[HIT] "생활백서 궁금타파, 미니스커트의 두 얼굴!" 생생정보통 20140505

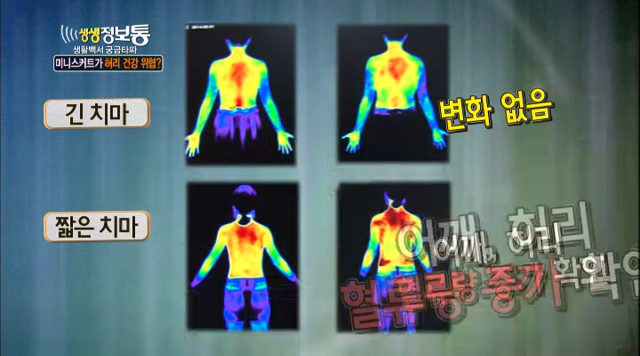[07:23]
허리까지 붉게 물든 미니스커트 실험요 근육이 긴장되며 피의 흐름이 꽉 막혀있다는 의미인데요